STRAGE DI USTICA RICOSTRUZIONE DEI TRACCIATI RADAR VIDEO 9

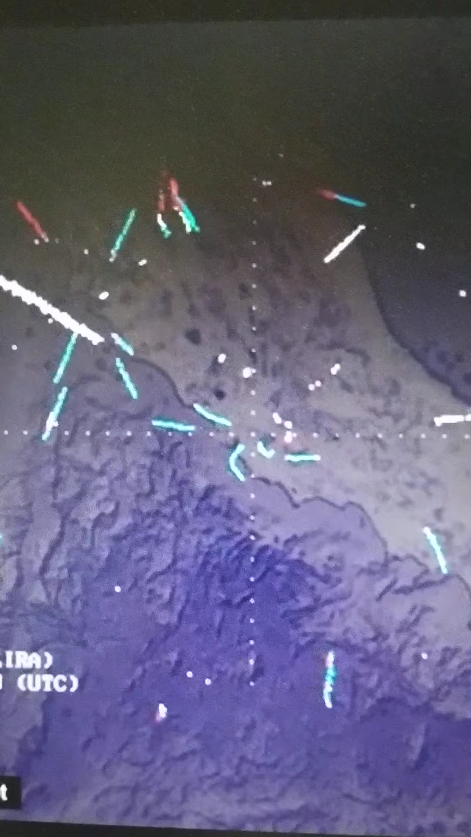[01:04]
Il 19 lo indico con la freccia. Qui vedete questa linea verde, ecco che adesso la marca, verde fluorescente.
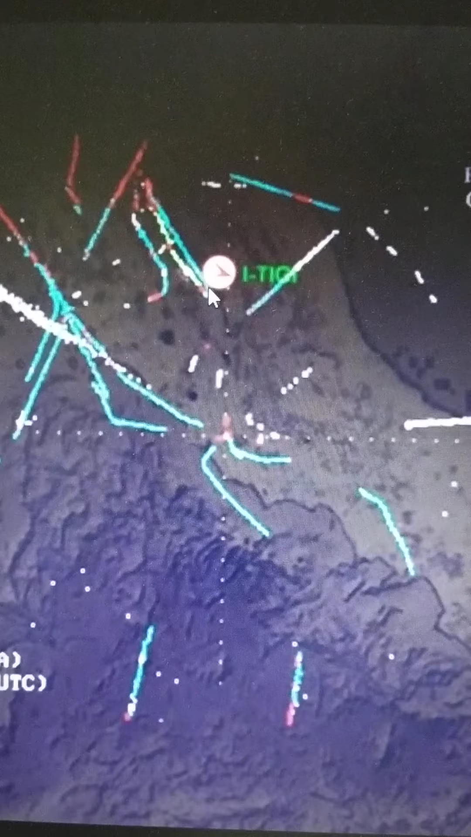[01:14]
Vediamo qua.
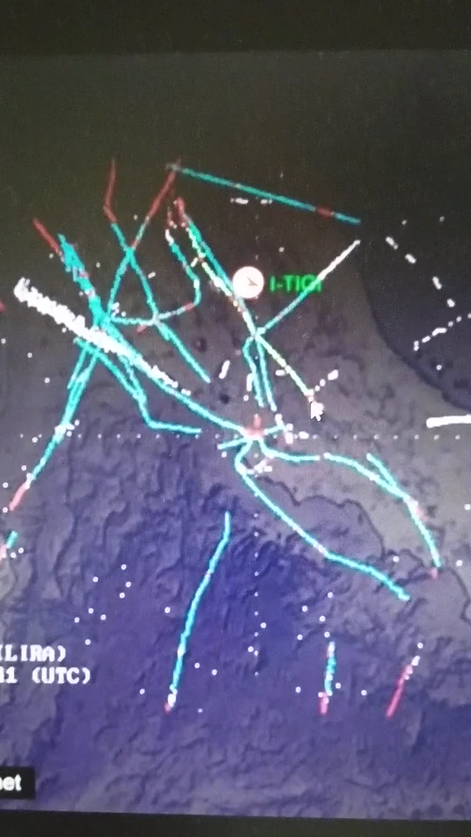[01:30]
Lo tengo puntato col mouse, così è più facile individuarlo, anche perché i colori non sempre vengono. Cerco di tenere anche inquadrato l'orologio, in modo che vediate i tempi. Considerate che è la parte finale di ogni retta la posizione dell'aereo. Qui ne vediamo uno che sale e l'ITG che scende.
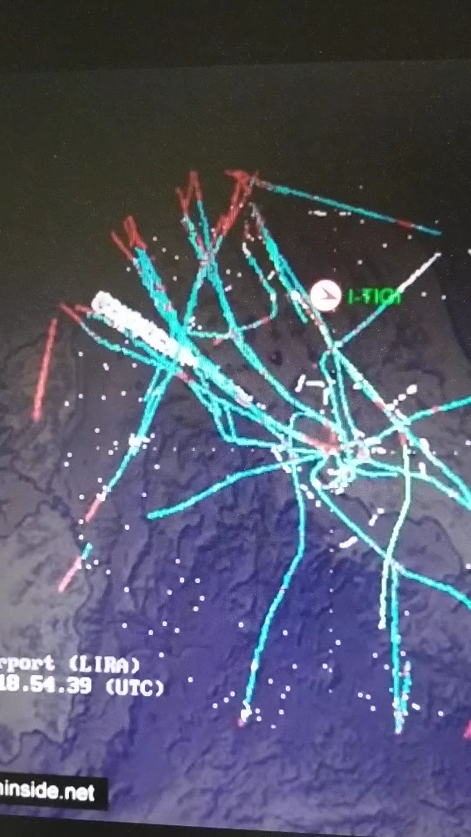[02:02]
Scende finché arriva il momento dell'orario.
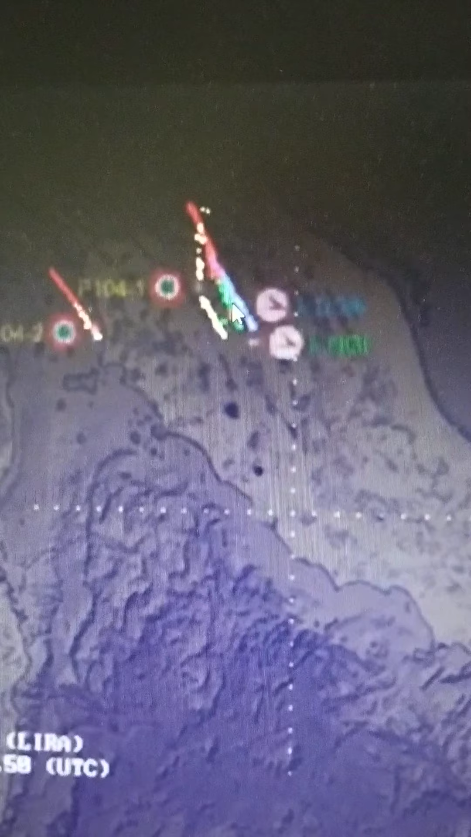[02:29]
volo dell'ITG da Bologna e il volo dell'ITIGA da Bergamo per Roma. Questo è l'F-104 proveniente da Villafranca. Questa è la coppia di F-104 che avevano fatto esercitazione sulla zona Delta. Non si capisce quale coppia,
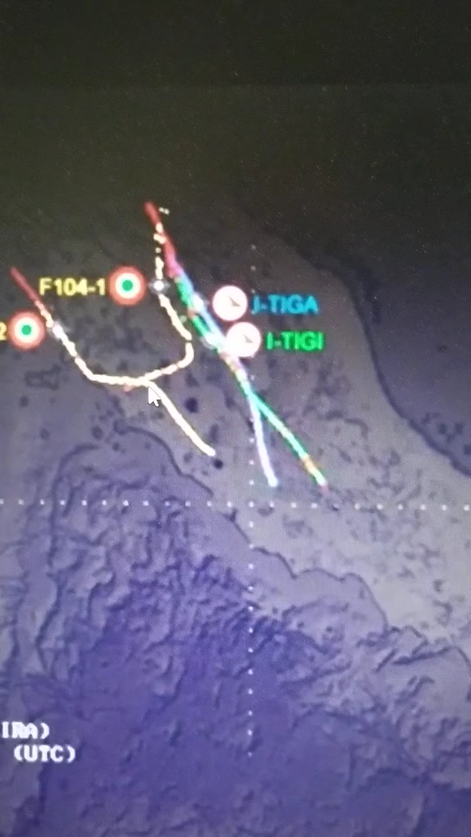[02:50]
quale dei due segue, prosegue verso sud. Comunque vediamo qui sempre la rotta dell'ITG e questo è il Bergamo-Roma.
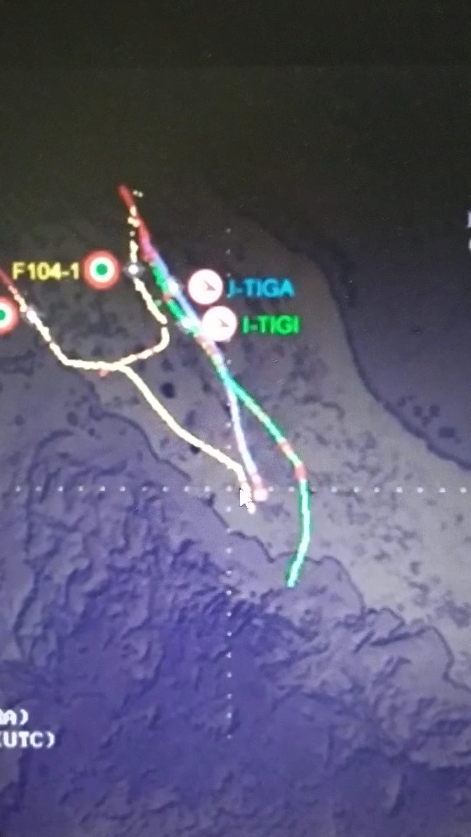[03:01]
Qui vediamo la traccia dell'F-104 che poi ritorna indietro e qui litigi che prosegue fino a che c'è il momento finale.
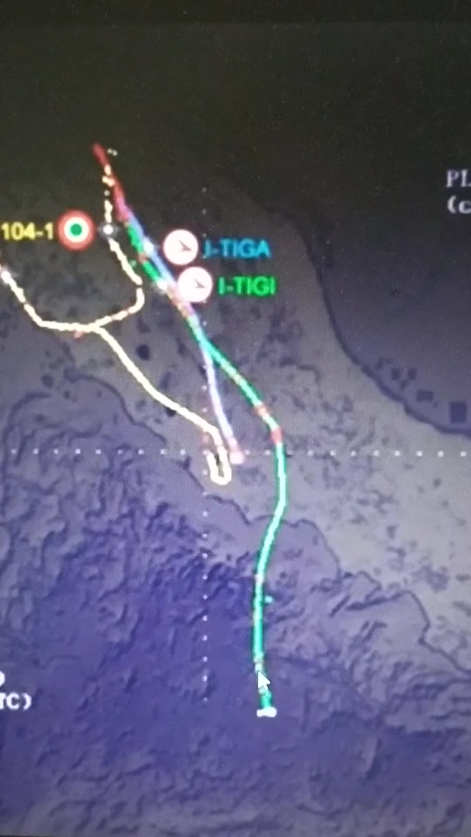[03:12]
Terzo video mostra soltanto la traccia dei litigi,
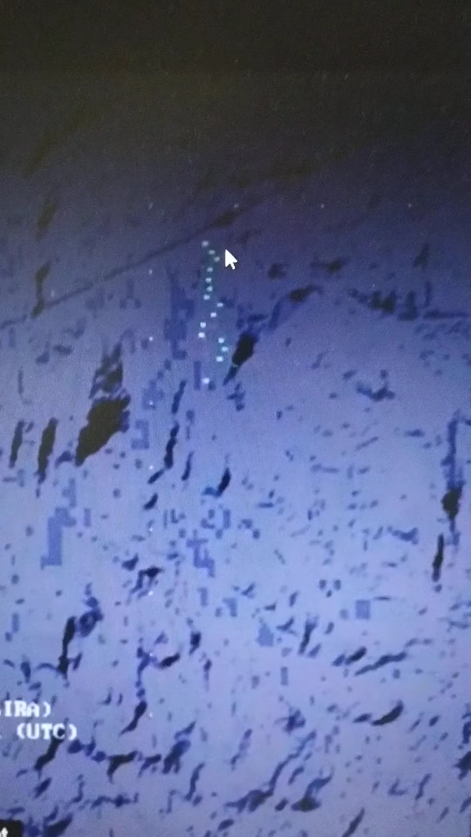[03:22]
una traccia che avevo già esaminato da un'animazione su Google, su Wikipedia, scusate, e qui termina con la destrutturazione.
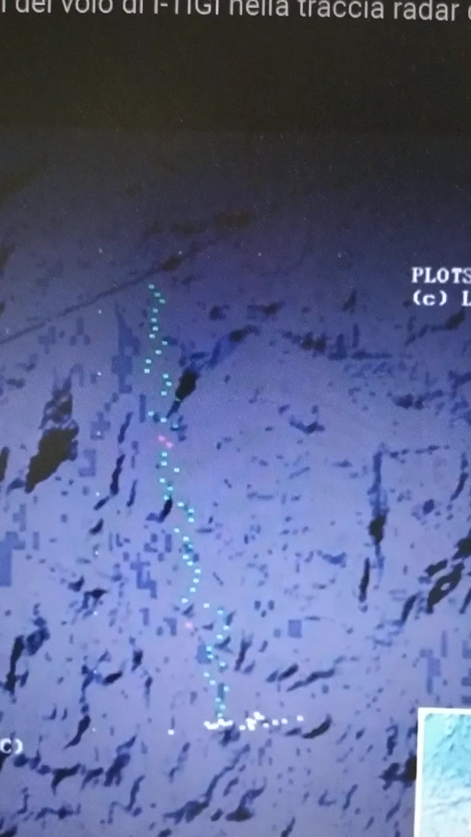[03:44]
Metto pure in pausa. Notiamo che non ci sono altri puntini, altre tracce attorno al 19 come viene spesso fatto vedere in una ricostruzione dove mostra due tracce raffigurate da tre plots, da tre battute che sono più o meno posizionate in questa